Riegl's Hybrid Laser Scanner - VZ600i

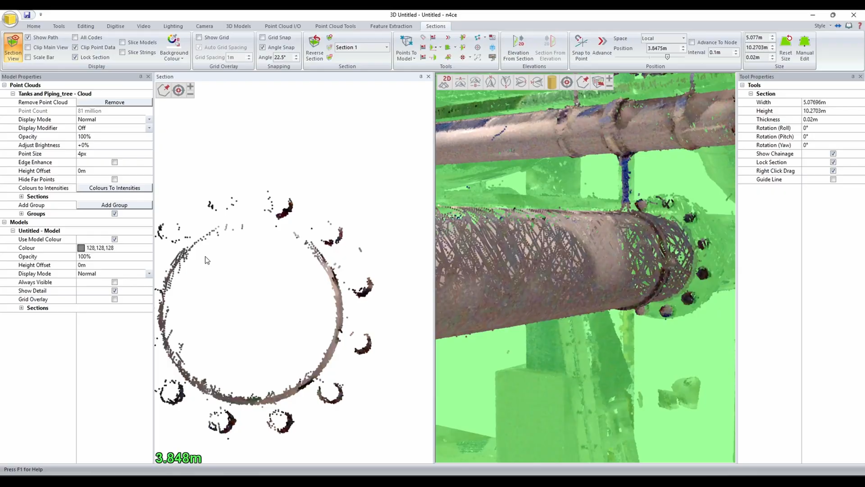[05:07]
you noticed it was able to provide a point cloud with fidelity matching what we would expect from traditional stop and go terrestrial scanners.
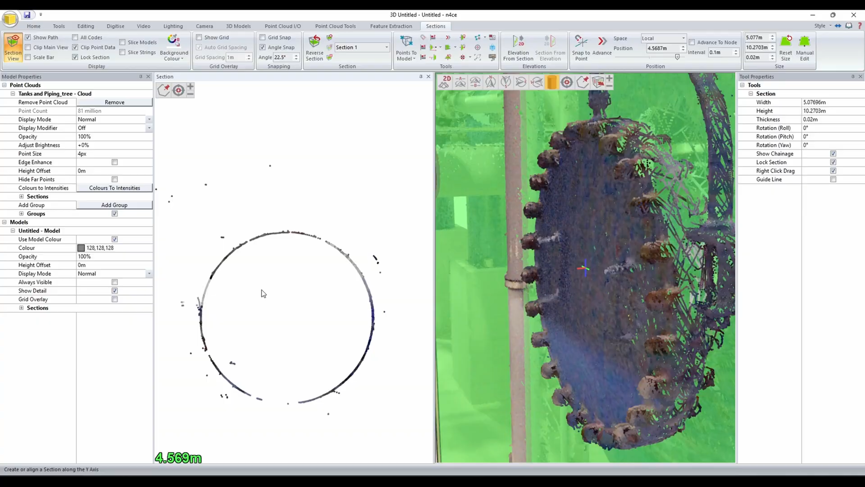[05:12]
Now as I've worked my way through the SLAM Wars series, I've had a chapter in each episode titled SLAM Smoothing where I've isolated various areas in
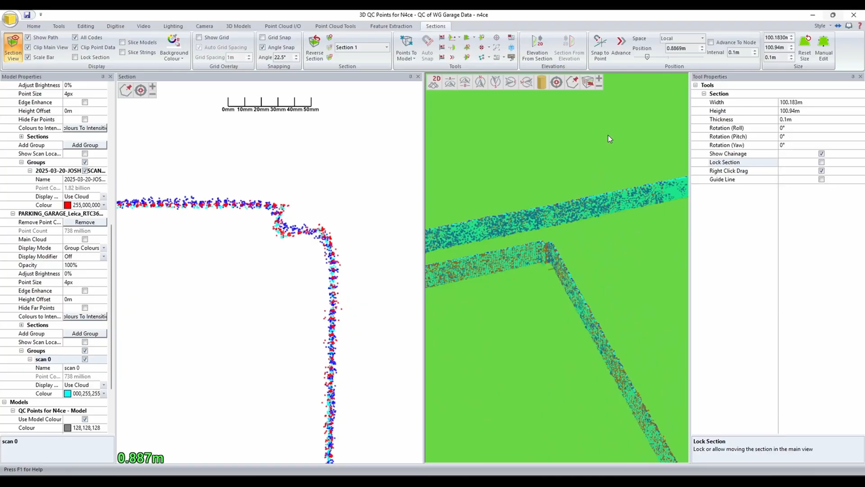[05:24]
the testing datasets and looked at how different scanners were able to retain complex geometry and find details of the objects they were meant to map.
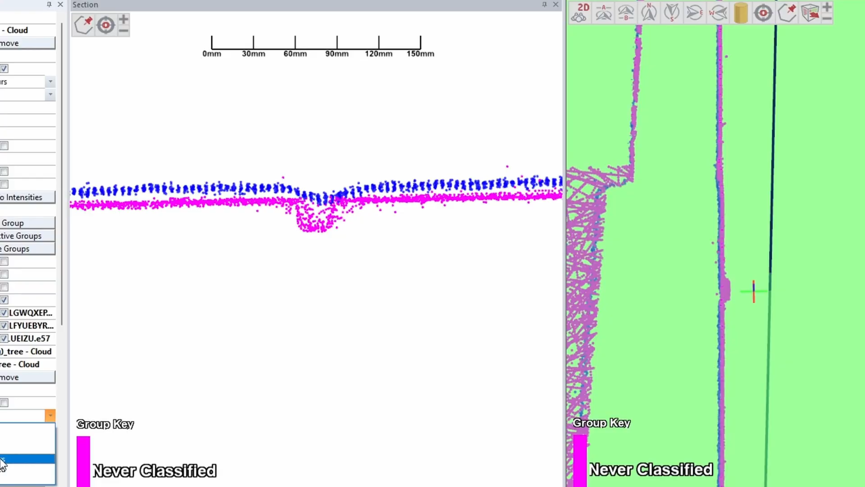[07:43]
And when I started going through Kinematic VZ datasets I saw exactly the same thing. It doesn't smooth corners or erase small features. Two common pitfalls of using a SLAM scanner that has a large beam divergence. The VZ also has a significant advantage when it comes to point density.
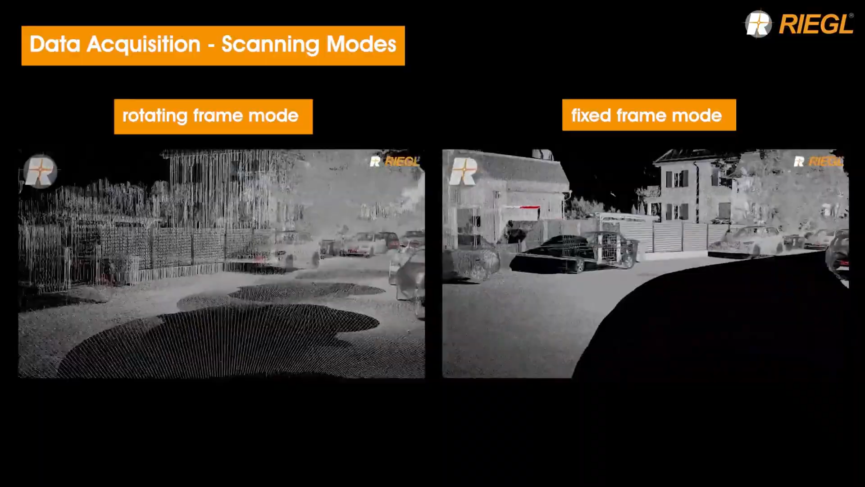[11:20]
which is essential for high accuracy refinement of the trajectory.
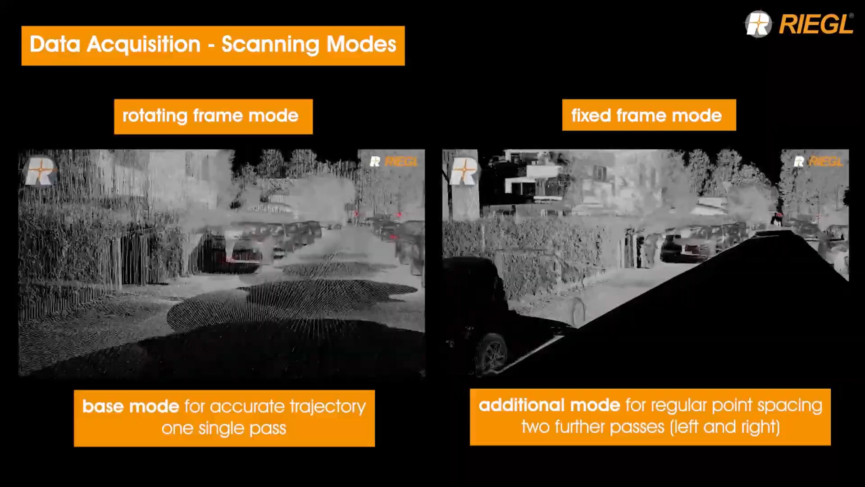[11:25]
The fixed frame mode is then used to add in a significantly higher level of point density.
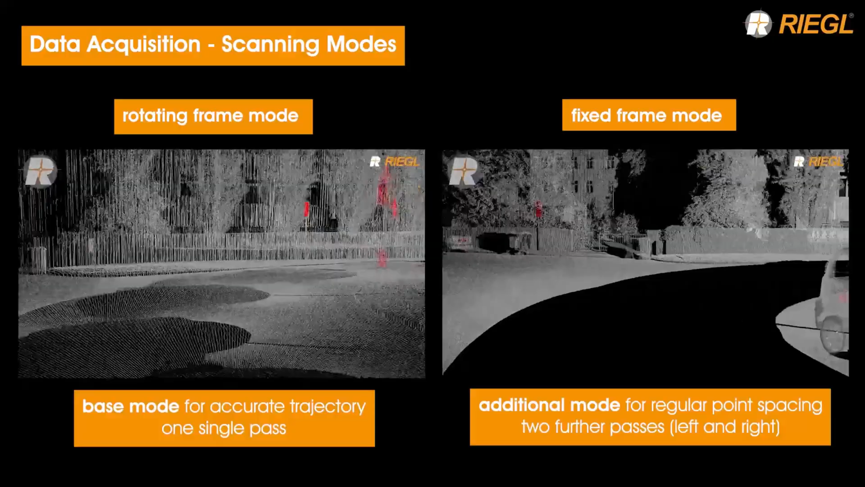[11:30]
He traveled at a relatively quick walking pace as he made his way around the building without slowing down or aiming the scanner at any particular features.
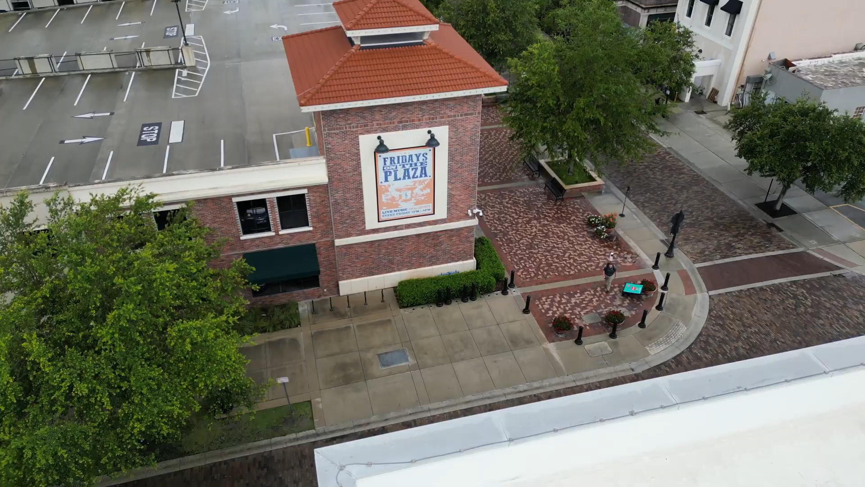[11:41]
I'd say he was walking about 50% faster than I typically do when using SLAM scanners,
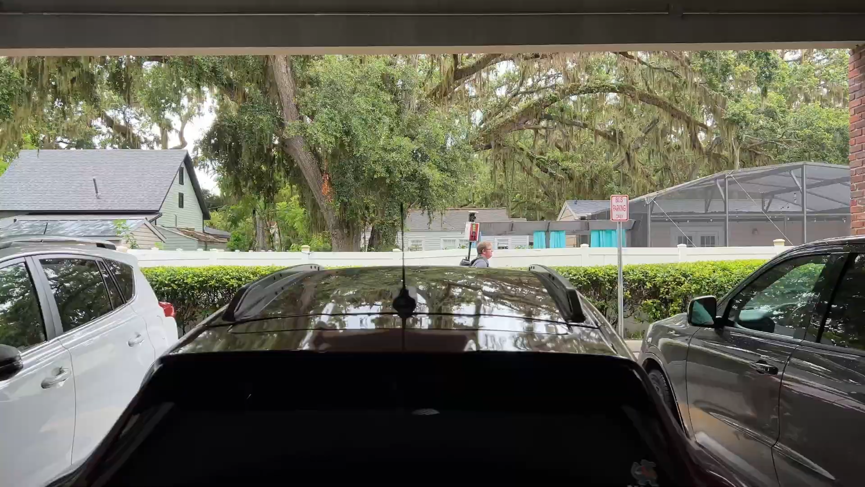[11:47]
and I was actually quite surprised he was finished as quickly as he did. He spent maybe 10 to 15 minutes at the absolute most combined for both passes on this 250,000 square foot building. And when I got the data set back,
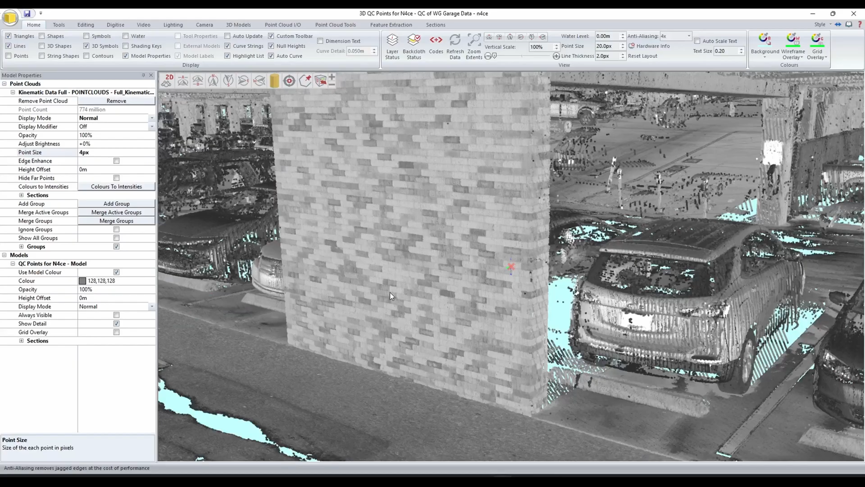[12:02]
it was so dense I was halfway skeptical that I was looking at the same data set he captured
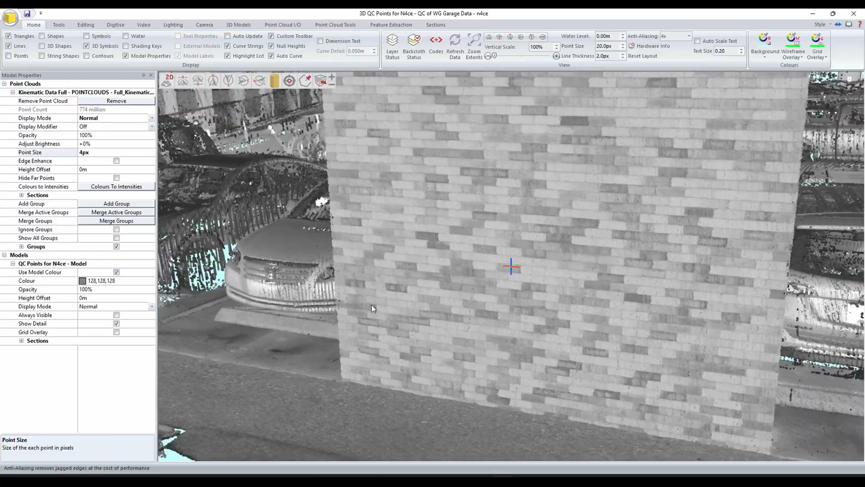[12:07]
when I was there until I saw the artifacts in the cloud caused by me filming during his walk.
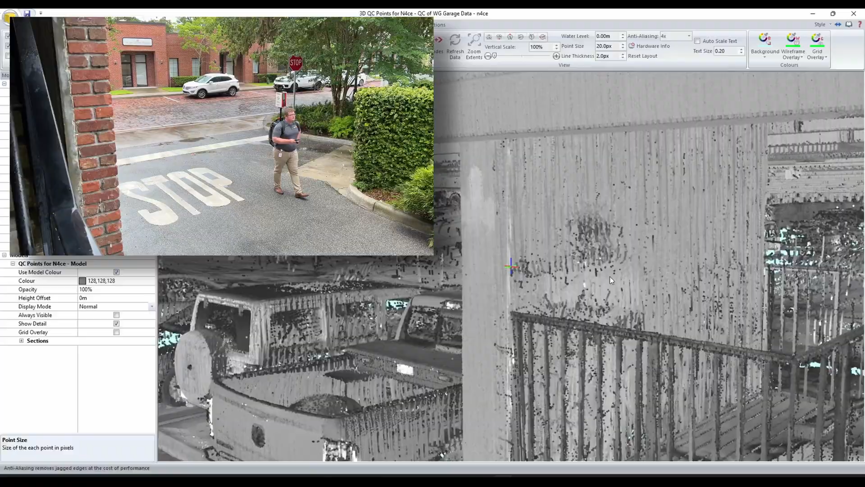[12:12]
And even more impressive than this was that the data set was captured during
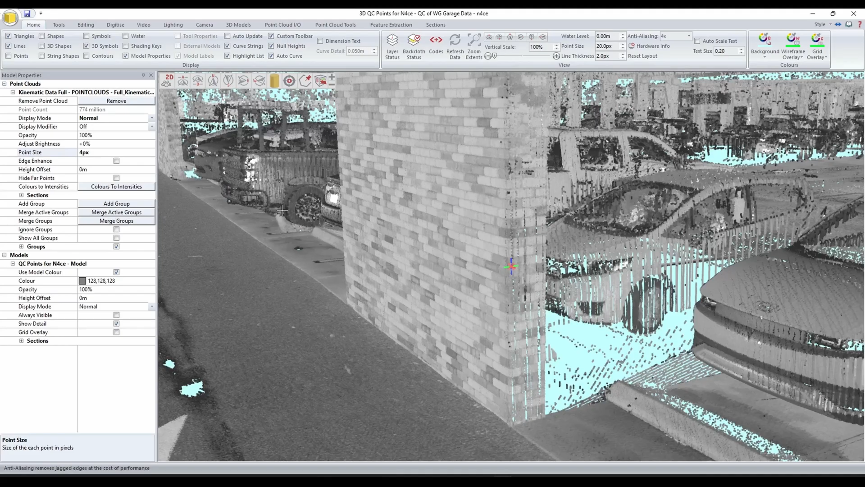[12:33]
The point density was definitely sufficient from those two quick passes for the vast majority
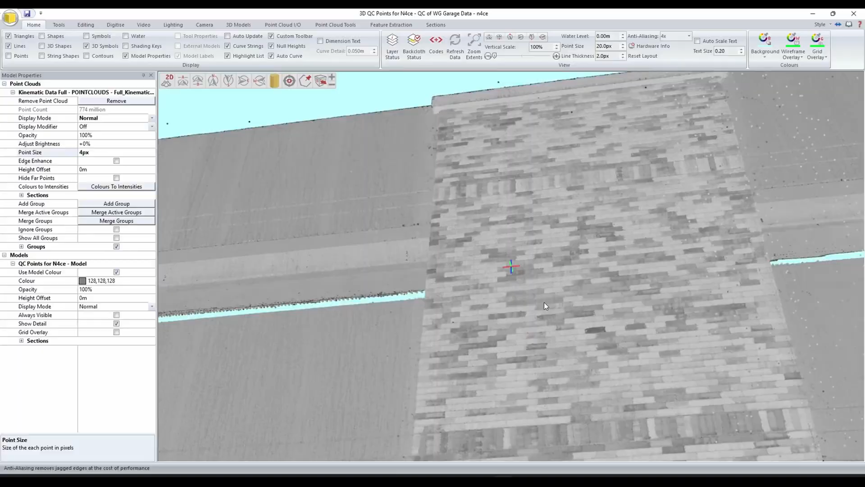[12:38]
of applications and like I alluded to a few minutes ago,
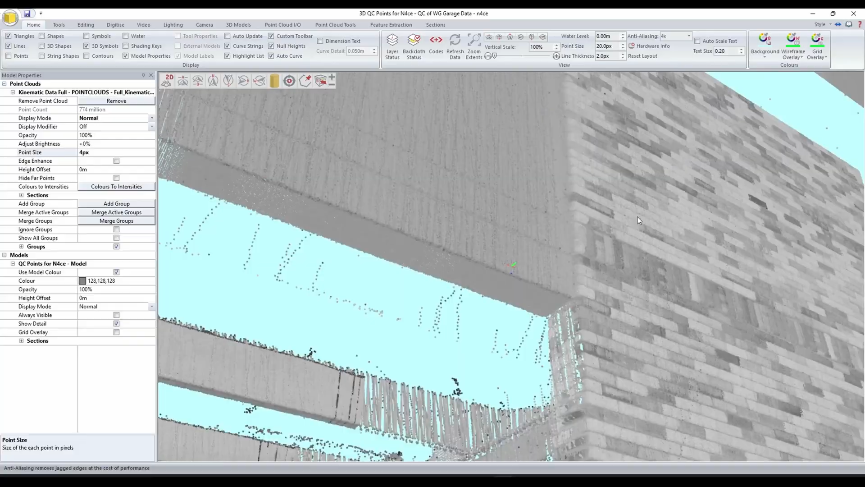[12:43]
the detail retained was on par with the same test site captured with the VZ in the stop and go mode.
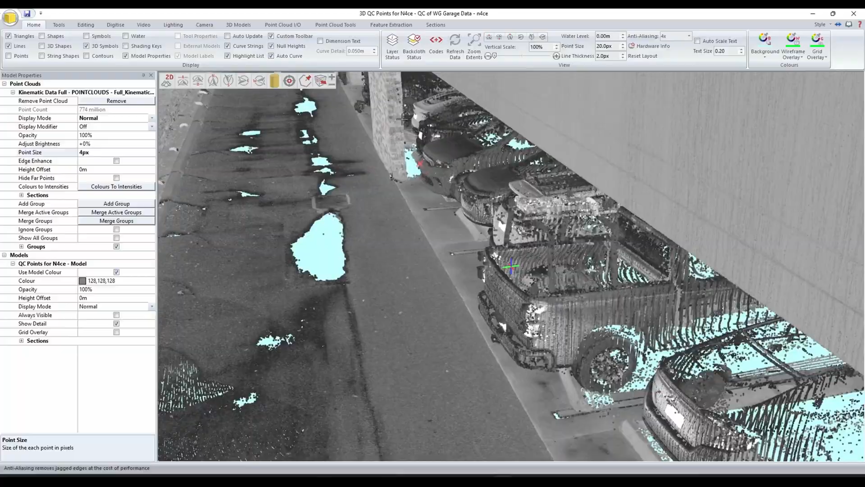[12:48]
I don't have enough check shots around the perimeter of the building to reliably assess the accuracy of the point cloud, but from visual inspection of the sectioning I did with both data sets roughly aligned to each other,
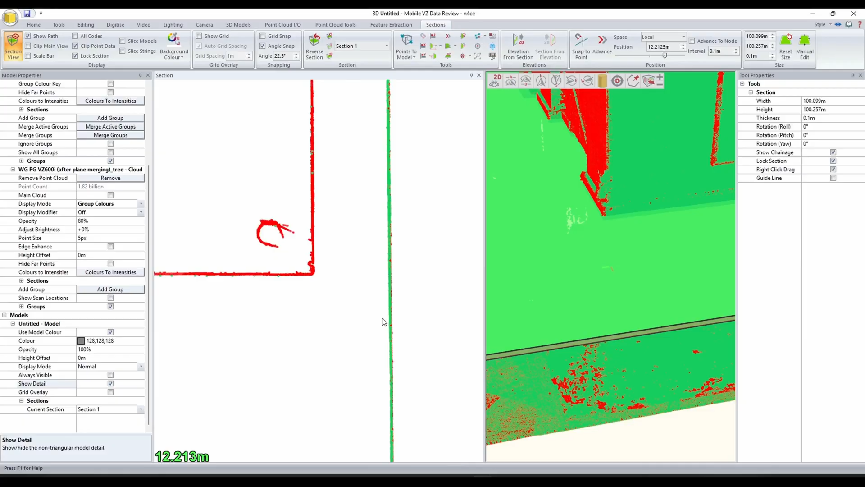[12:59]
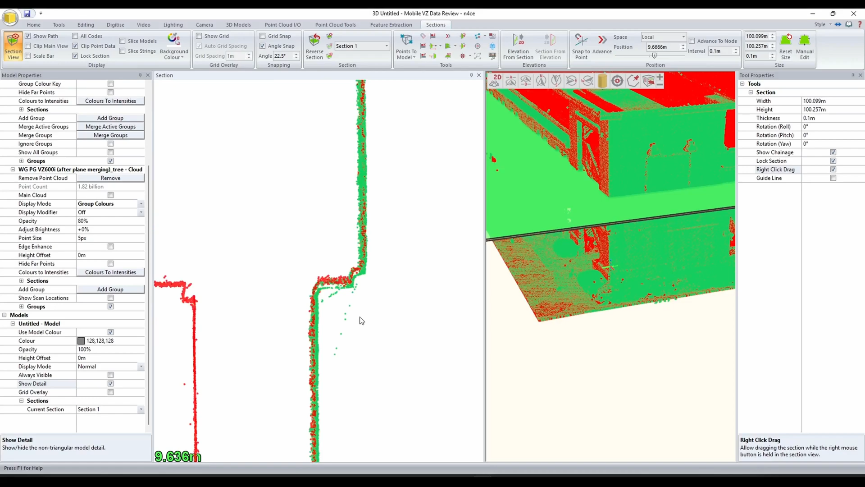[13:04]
it appears that the kinematic data set was pretty close in terms of accuracy compared to the stop and go data set and when I started comparing distances between various walls on each data set I didn't find any deviations over a centimeter.
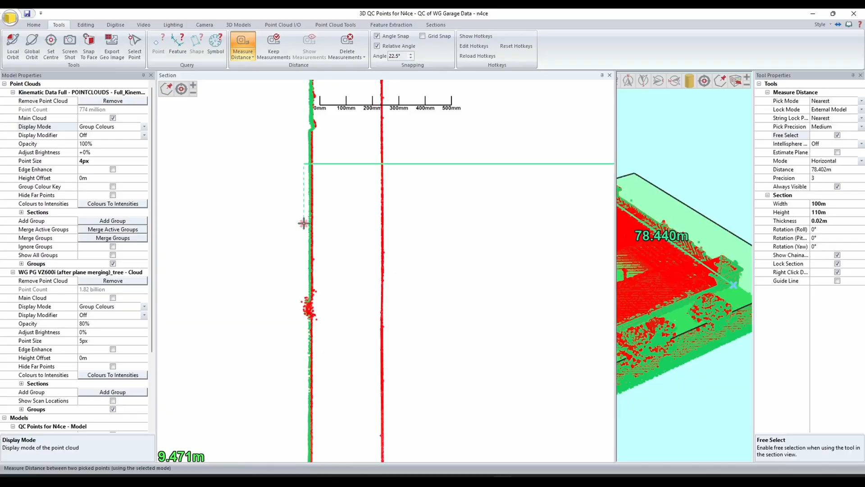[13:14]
The green points here denote the kinematic capture and the red points denote the static stop and go capture of the VZ.
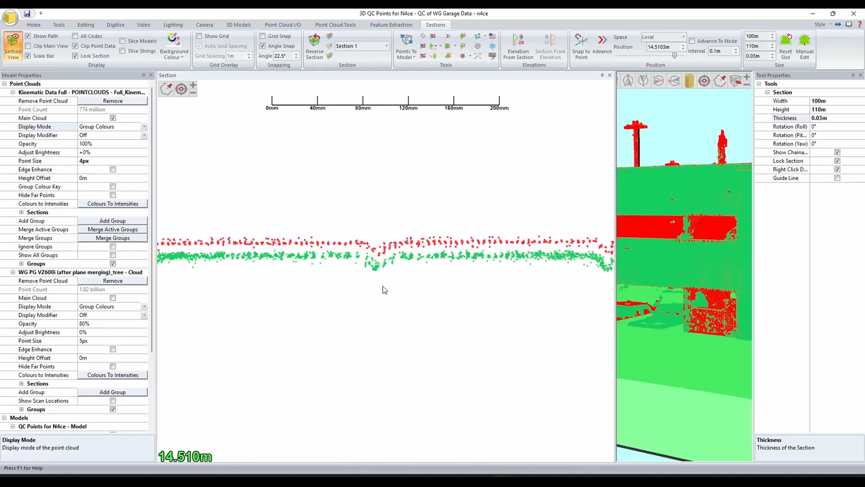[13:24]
Now the kinematic data set has a bit more noise which is to be expected, we're capturing data from a moving platform after all, but it's certainly not a night and day difference by any means.
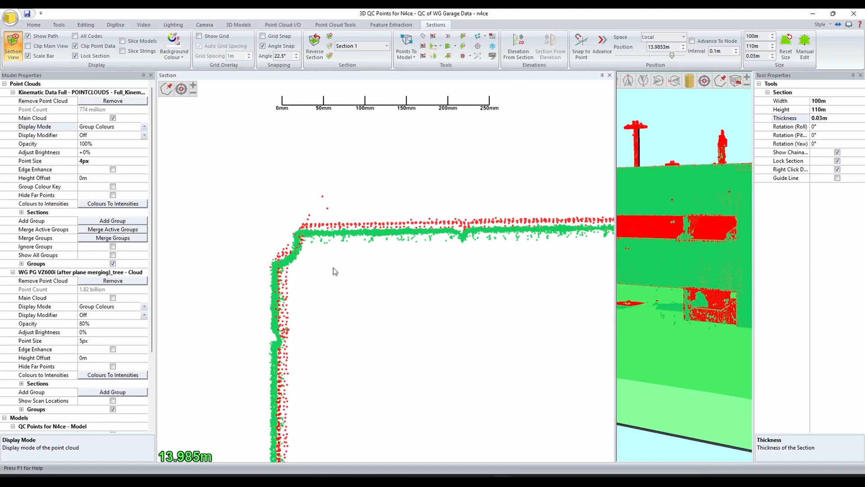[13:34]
If I were to compare this to some other SLAM
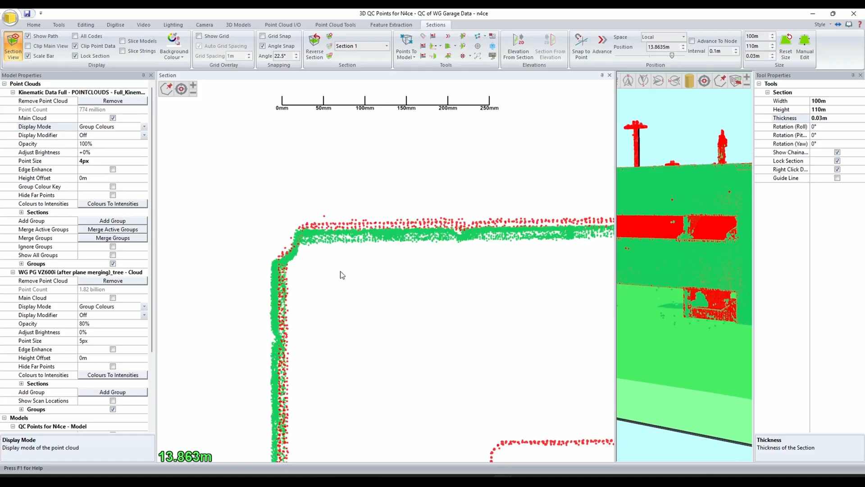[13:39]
scanners there would be a very obvious difference in noise and detail retained.